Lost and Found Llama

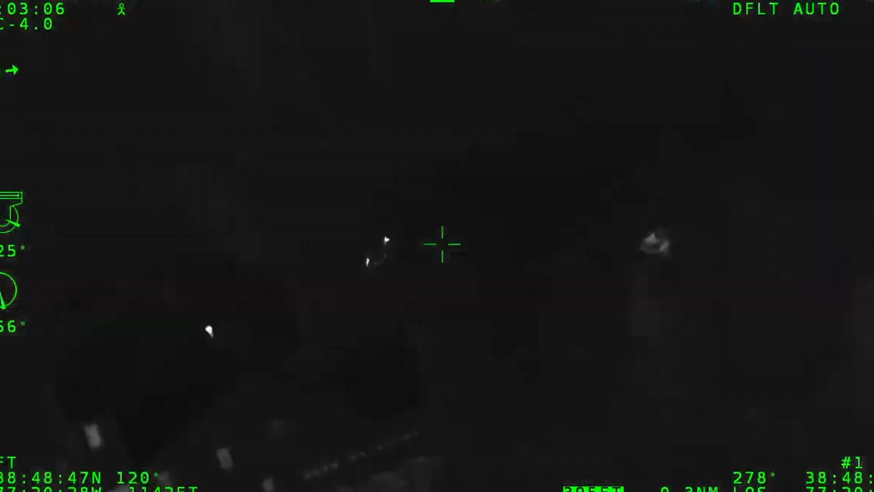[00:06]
We got the llama, stand by for an address.
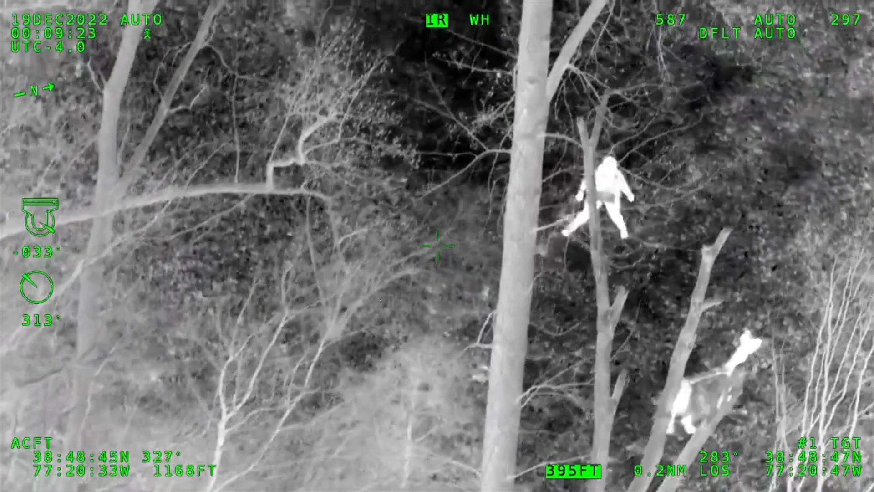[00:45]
Oh, come on, come on, come on! Oh, so close!
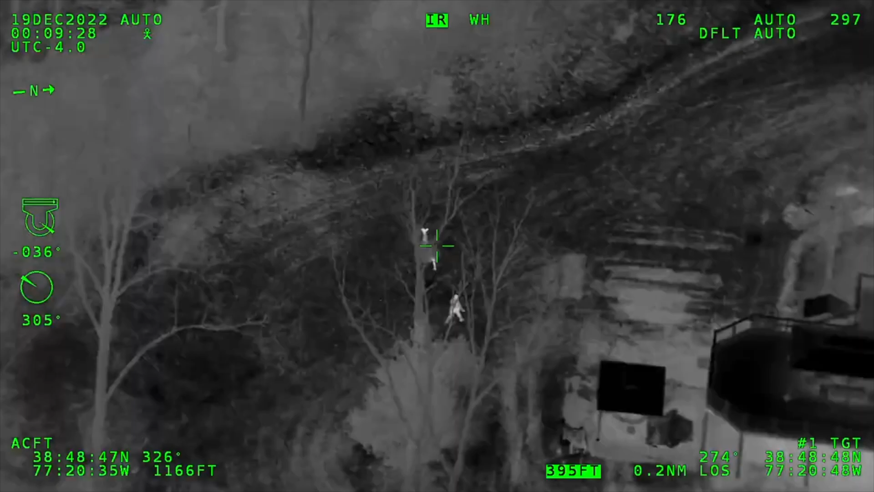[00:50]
Make a wall! That's what we're gonna do right now.
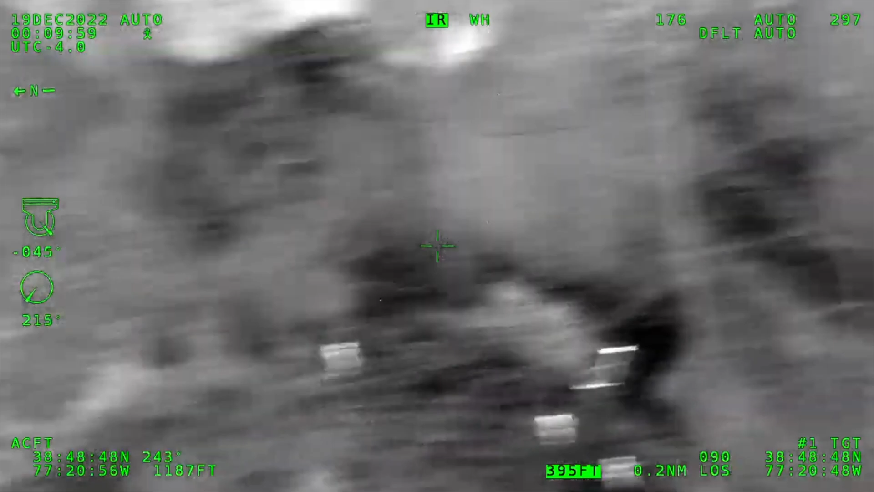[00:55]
Put your hands on it. Alright, all units, officers, take them.
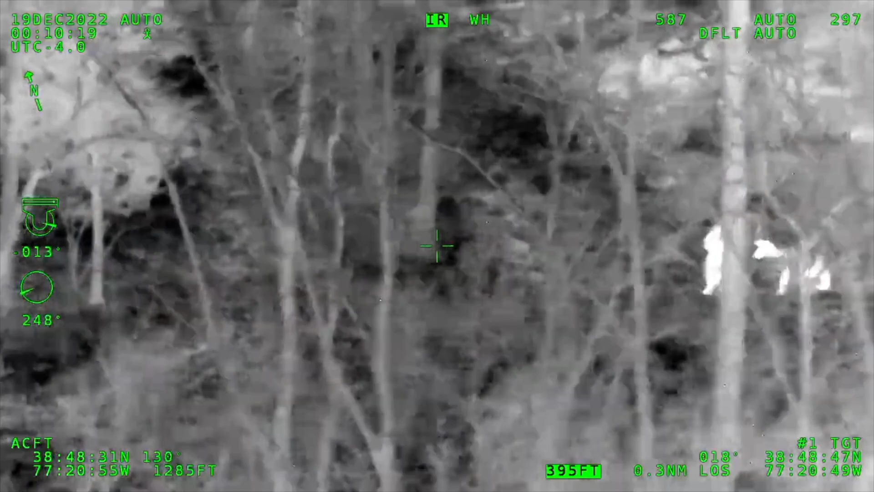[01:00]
Units may be out with Llama. Oh, nope, he's got them.
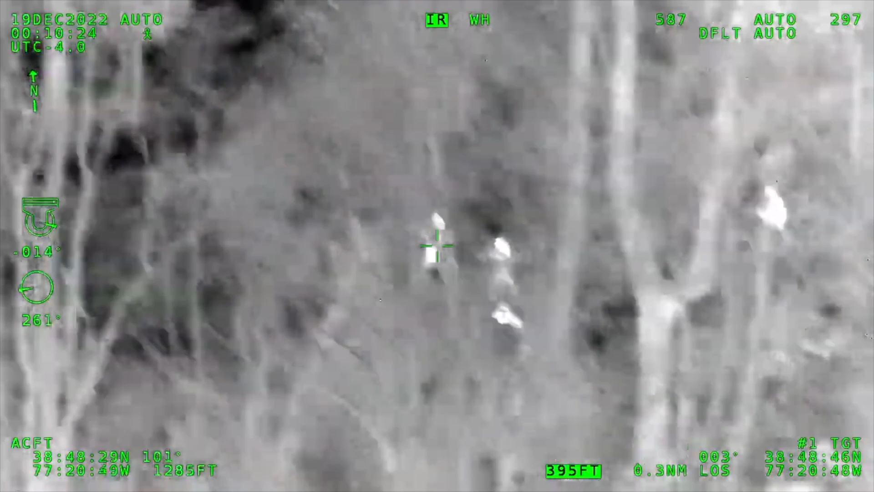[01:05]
Oh, there you go! Oh, he's got them!
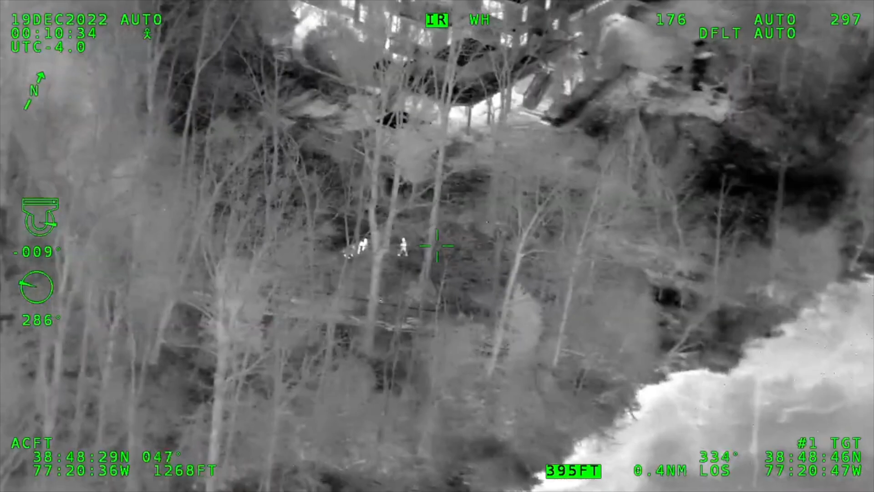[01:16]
Run! Oh! One, uh... Llama's putting up a fight, but I think they got him.